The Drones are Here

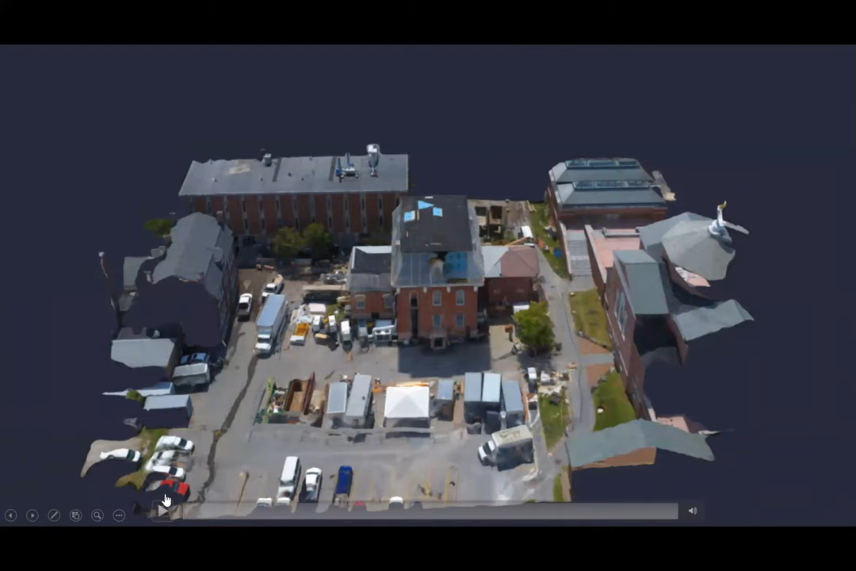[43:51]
And so afterwards you want me to just, you know, you can build these 3D models and this is an example of something you can just go up online.
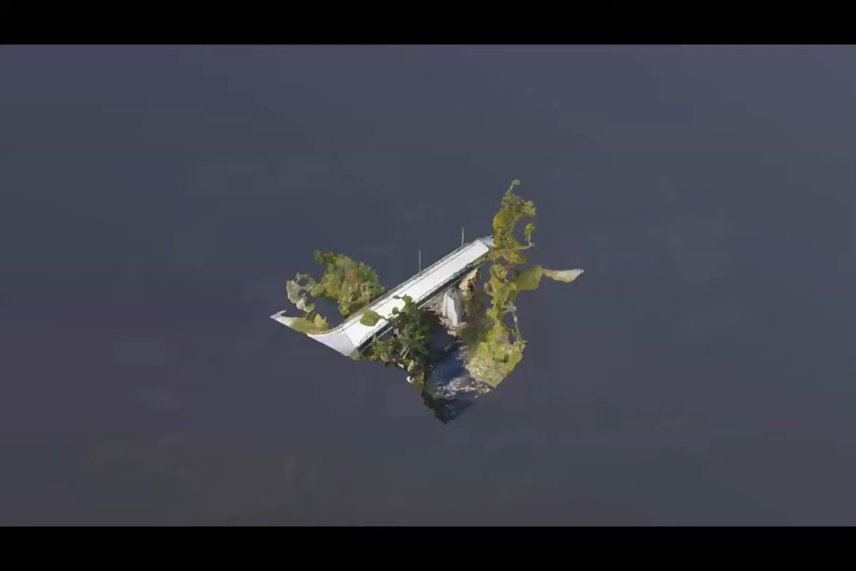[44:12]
Another example there, 3D bridge, uh, where we did the same thing. They're acquired 3D models for some historic preservation,
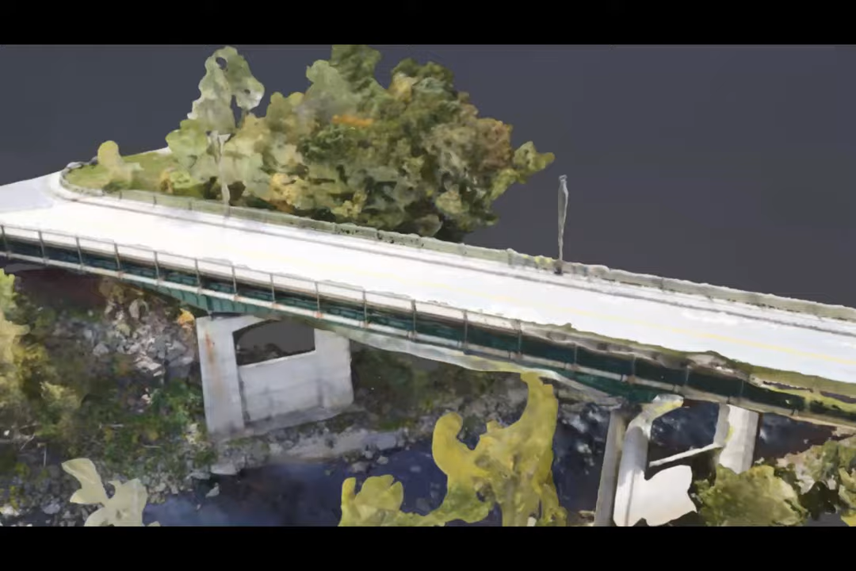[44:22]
which kind of struck me as funny since this bridge doesn't look very historic or worth preserving to me, but someone in the bureaucracy thought differently.